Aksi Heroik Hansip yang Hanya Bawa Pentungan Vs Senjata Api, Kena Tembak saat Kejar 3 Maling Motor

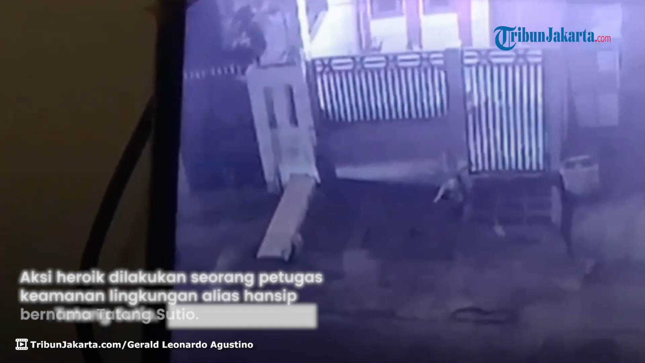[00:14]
Tatang yang hanya bersenjatakan pentungan mencoba menghentikan laju ketiga pelaku yang ternyata membawa senjata api.
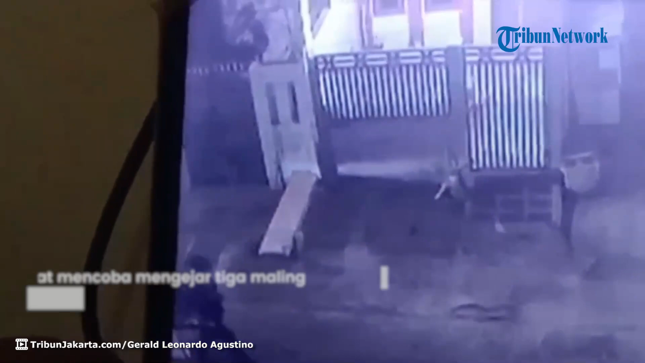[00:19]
Meski para pelaku berhasil kabur, Tatang patut diacungi jempol karena keberaniannya melawan tiga orang bersenjata api dengan hanya memegang pentungan.
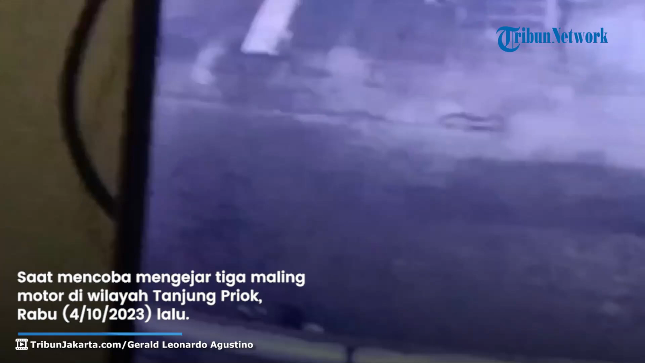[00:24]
Tatang menuturkan, pada awalnya ia tak mengetahui bahwa ketiga pelaku ini mempersenjatai diri mereka dengan pistol. Alhasil, Tatang pun mencoba mengadang pelarian tiga pelaku dengan mengayunkan pentungannya ke arah mereka. Pencurian ini terjadi di Jalan Budi Jaya, Tanjung Priok, Jakarta Utara yang memang rawan terjadi tindak kriminal. Rabu dini hari, Tatang mendengar salah seorang warga meneriaki para pelaku yang sedang berupaya kabur.
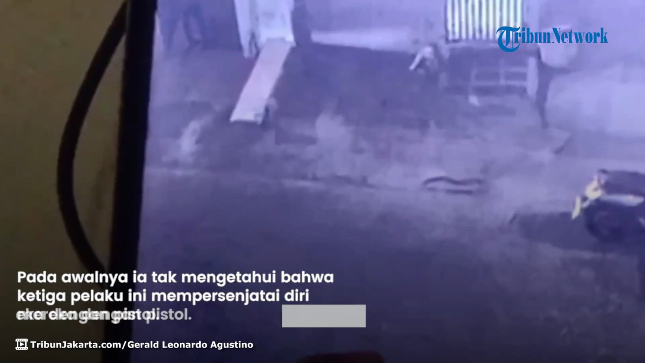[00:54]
Dengan tekad menjaga lingkungan yang sering dijadikan sasaran aksi pencurian, Tatang mendatangi sumber suara dan tiba-tiba berpapasan dengan ketiga pelaku.
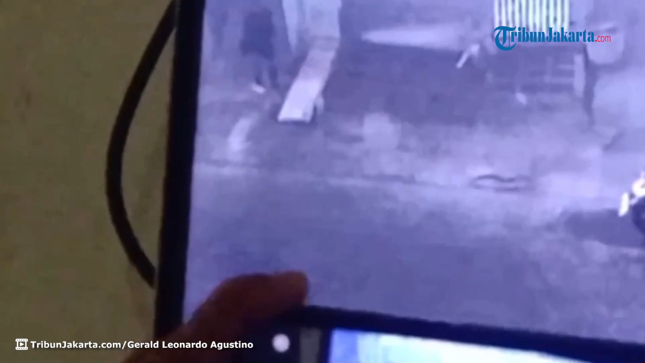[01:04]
Tatang ditembak sebanyak tiga kali oleh para pelaku dari jarak hanya dua meter. Ia pun pingsan berlumuran darah di jalanan, sementara para pelaku berhasil melarikan diri.
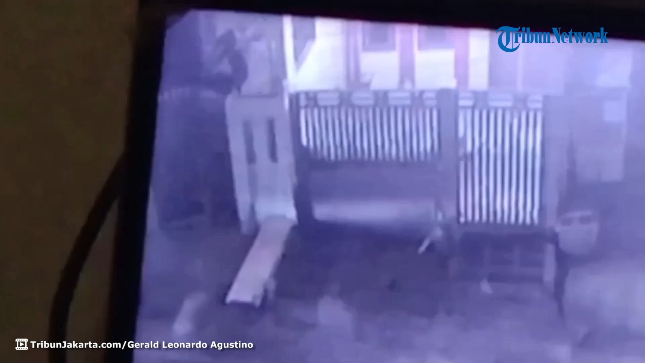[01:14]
Akibat penembakan ini, Tatang mengalami luka di bagian dada dan pinggulnya. Tatang sempat menjalani perawatan di rumah sakit dan kini kondisi kesehatannya sudah pulih serta dapat beraktifitas normal kembali. Sementara itu, upaya para pelaku yang mencoba menggasak satu unit Honda Scoopy di lokasi tak membutuhkan hasil.